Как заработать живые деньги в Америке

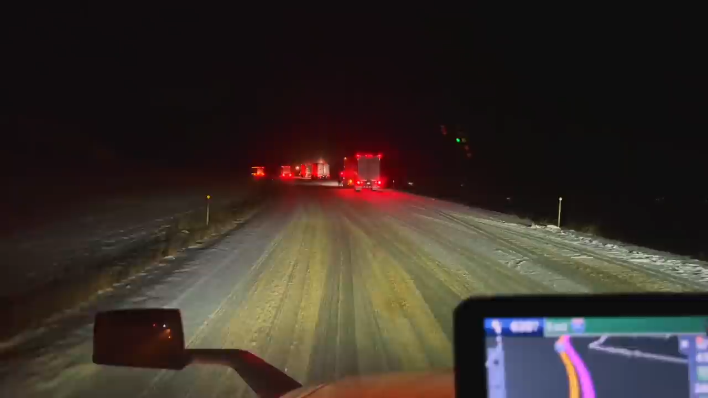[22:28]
Многие просто не могут проехать. Я включил сразу свои 4х4. Да, вот ребята застряли, все оставят цепи. А мы с вами не останавливаемся и едем дальше. Хотел проехать от перевала или что у нас здесь. Надо еще чуть-чуть разогнаться, чтобы он держал трасс. Мы тяжелые, это нам на руку. Были бы легкие, сцепка была бы на минимум.
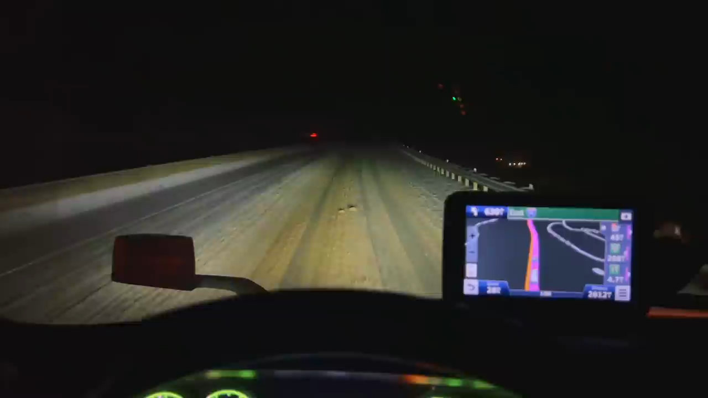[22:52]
Сейчас ли я тоже чуть застряну, тут тоже придет стоит цепь, но я поставил 4х4, так что не останавливаемся, едем. Ну, вроде все нормально, вообще даже не буксуем, потому что нам бы здесь показало. А начинающим советую в таких случаях просто останавливаться. Где-то на трекстапах, каких-то экзитах, до таких перевалов.